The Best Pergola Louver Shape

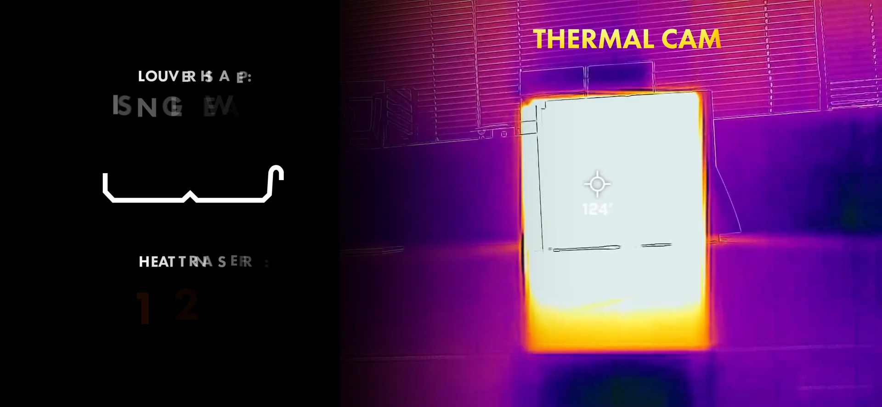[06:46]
single wall louver behaved exactly how we thought it would and our dual wall louver definitely had the
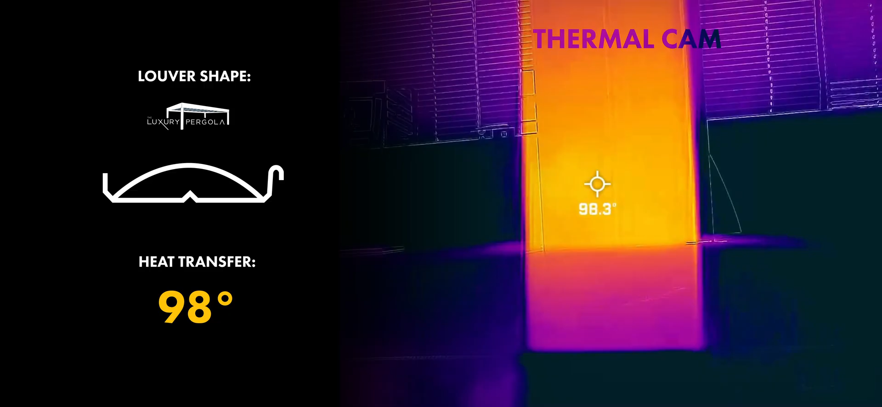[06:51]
best performance of them all now in summary you want to focus on four main things drainage how does water get off of the louvers ceiling how do the louvers connect